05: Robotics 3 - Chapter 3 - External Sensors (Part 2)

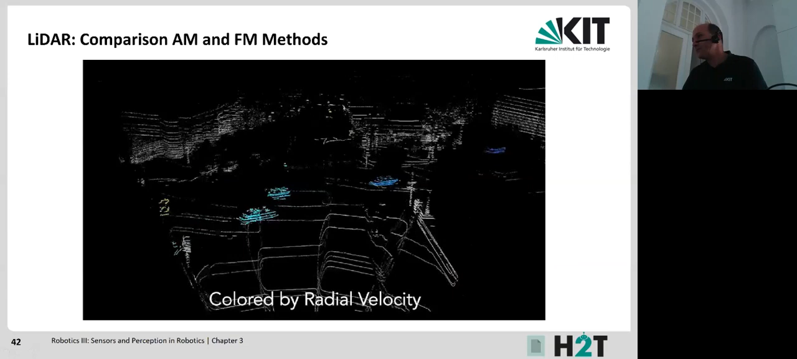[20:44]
Genau, also das heißt, man sieht, man hat hier
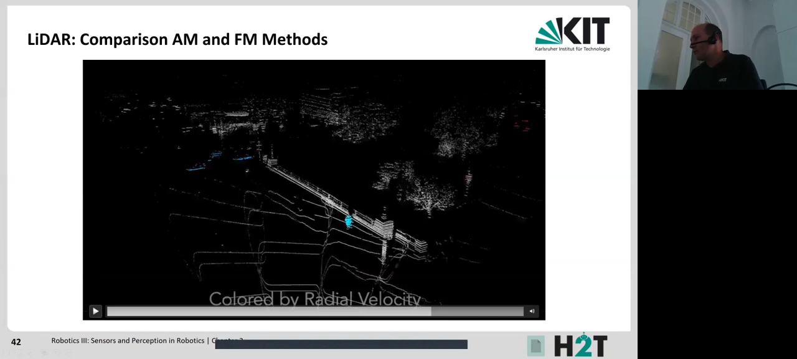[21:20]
von einer Szene von oben vielleicht auf eine Stadt, bekommt man tatsächlich hier die Information über den Abstand, aber auch, wie sich die Objekte in diesem,
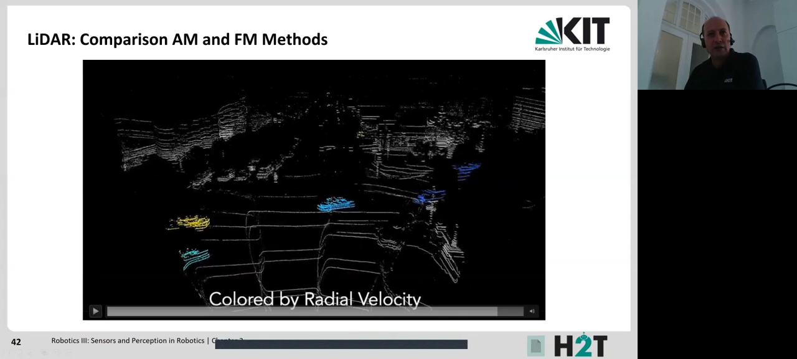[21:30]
in einer Szene, wie sich die Objekte in einer Szene relativ zum Sensor bewegen, ja, also, wenn man das hier nochmal laufen lässt, dann bekommt man tatsächlich
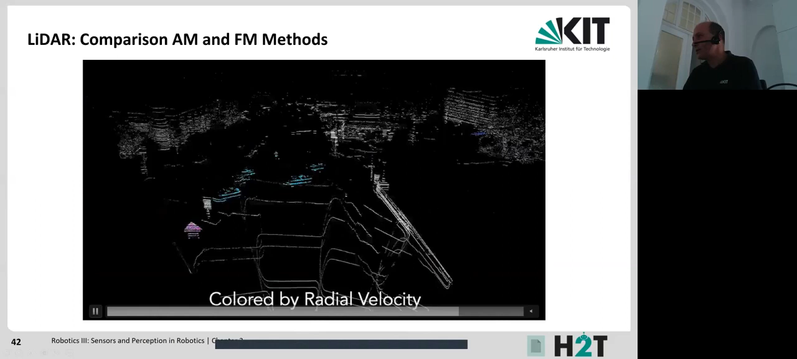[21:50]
also die anderen Autos beispielsweise, im Vergleich beziehungsweise relativ zu dem Beobachter hier sich bewegen.
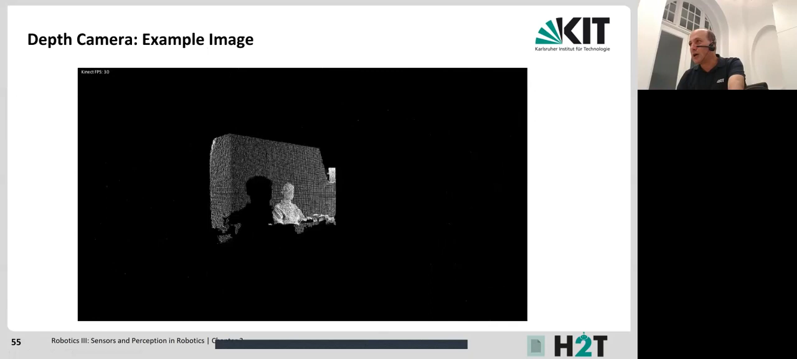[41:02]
So, das ist tatsächlich eine Realdemo vom letzten Jahr und das würde ich gerne jetzt auch live hier zeigen mit diesem RealSense-Sensor. nur für die Leute, die das noch nicht gesehen haben,
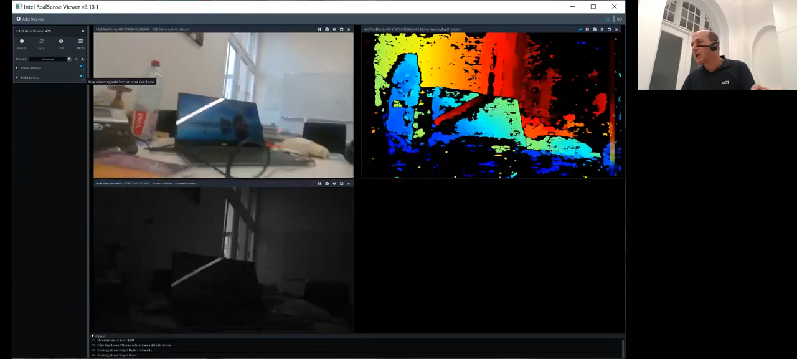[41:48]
einschalte, dann sieht man im Vergleich, mein Büro hat sich nicht so stark verändert,
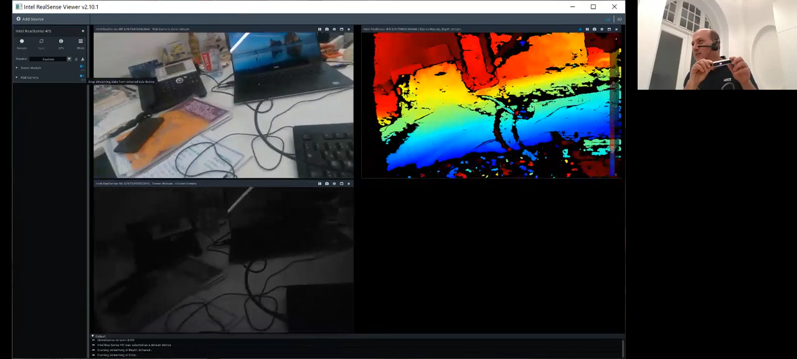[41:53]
ich habe immer noch den gleichen Rechner und das gleiche Telefon und die liegen irgendwie beieinander, nur meine To-Do-Liste hat sich verändert, aber da sieht man eigentlich,
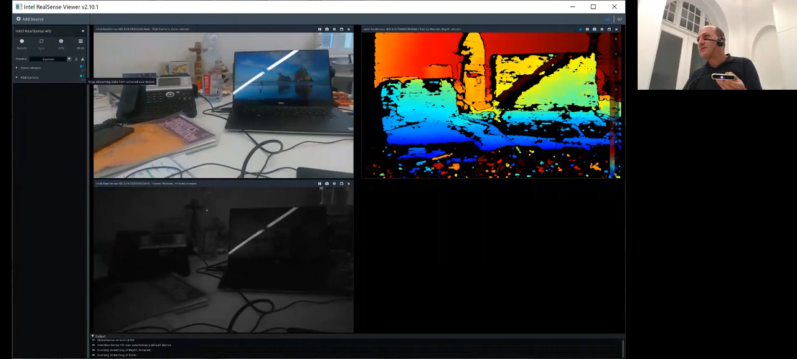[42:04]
was wir sehen hier in dem Bild, ist natürlich das RGB-Bild, also das normale Bild von der normalen RGB-Kamera, die in diesem Sensor integriert ist.
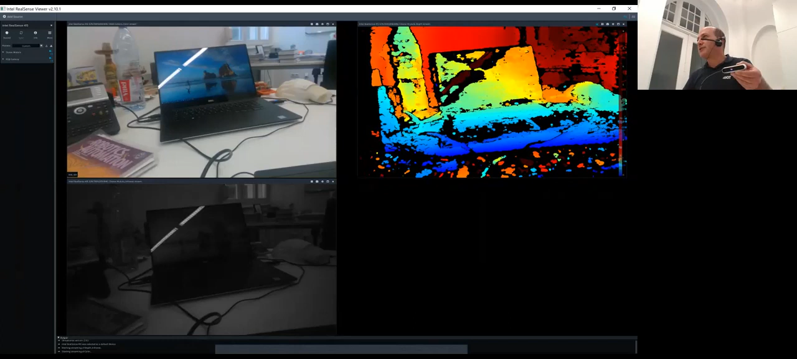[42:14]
Hier sehen wir die Tiefeninformation, also die Farbgebung, die sagt uns, wie entfernt oder wie weit die einzelnen Objekte voneinander sind.
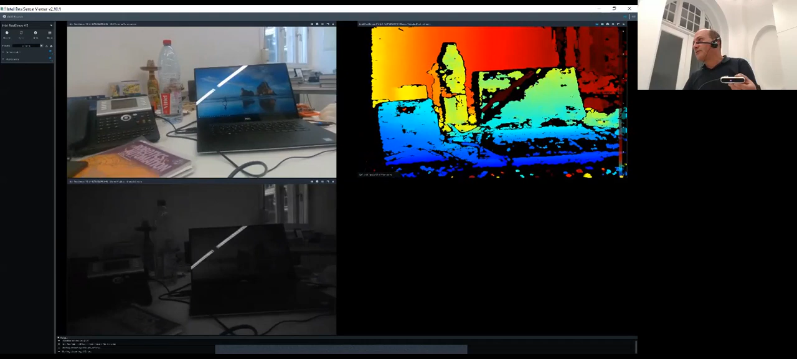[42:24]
Dann hier, ich weiß nicht,
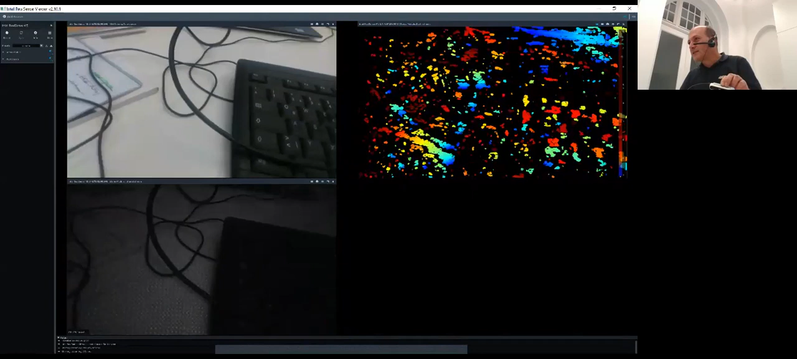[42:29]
ob man das, das ist das Infrarot-Bild mit dem Projektionsmuster,
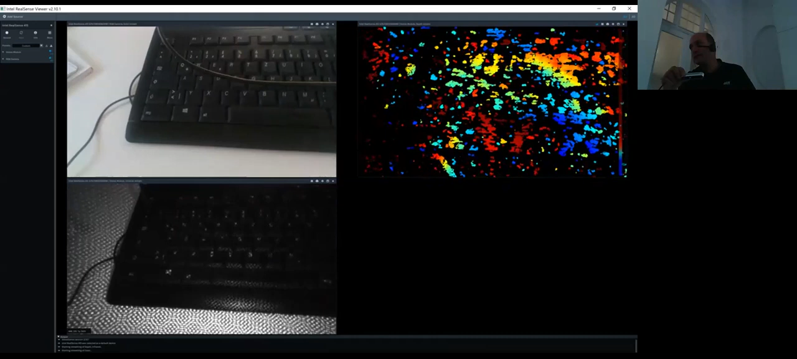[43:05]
ja, ich glaube da sieht man das ganz, ganz deutlich hier, dieses Projektionsmuster,
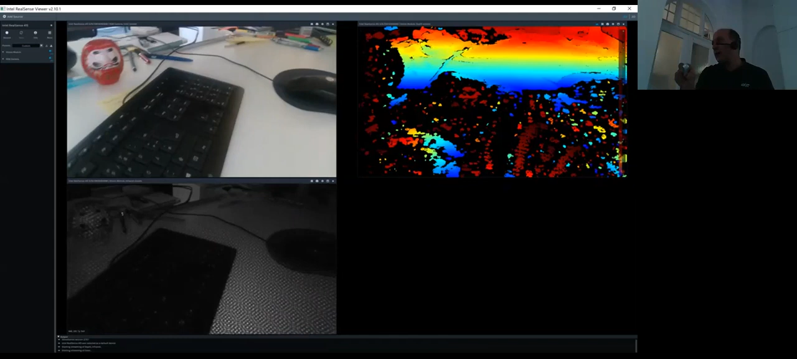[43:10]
aber man sieht, wenn ich nach anderen Objekten rangehe, dass ich die Distanzinformation, die ich kriege, nicht so hervorragend ist, ja, also da weiß man nicht hier, dass eine Tastatur ist, ja,
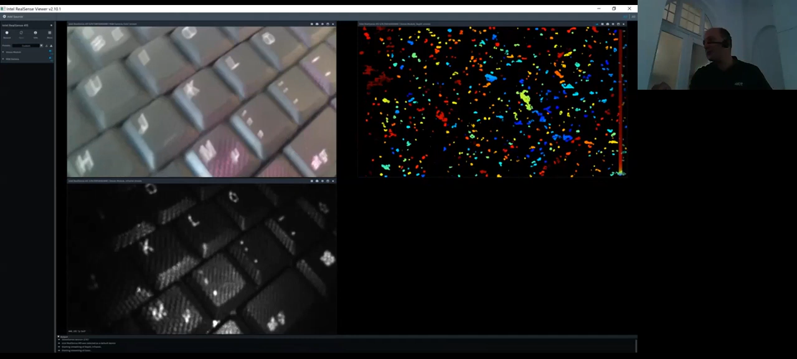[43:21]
beziehungsweise aus Bildverarbeitung sich wird es sehr schwierig sein, hier eine Tastatur zu detektieren,
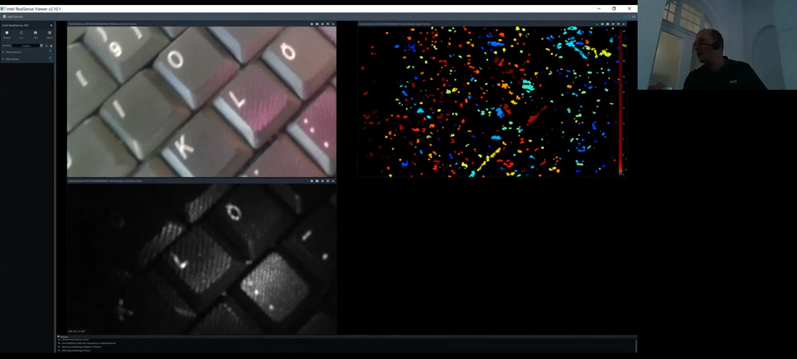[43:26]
wenn ich aber ein bisschen weiter gehe, beziehungsweise Objekte,
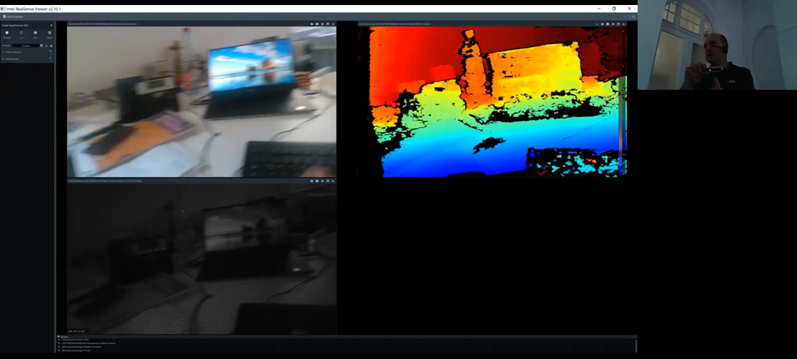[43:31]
die so ungefähr ein halbes Meter weit weg entfernt sind, dann sieht man, dass man auch diese transparente Flasche hier ganz gut sehen kann.
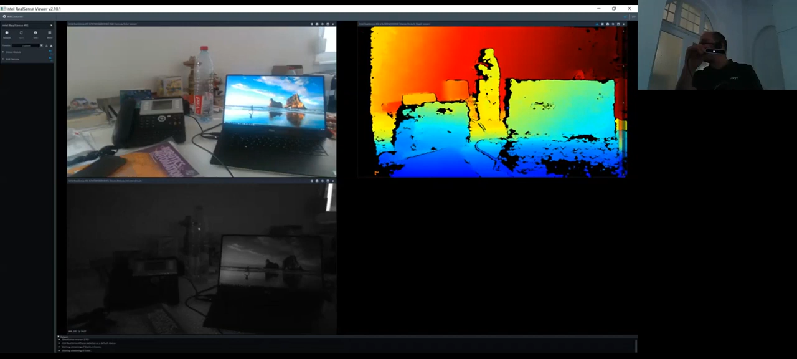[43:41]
Genau, das ist nur ein kurzes Demo, ich hoffe, das konnte man auch gut sehen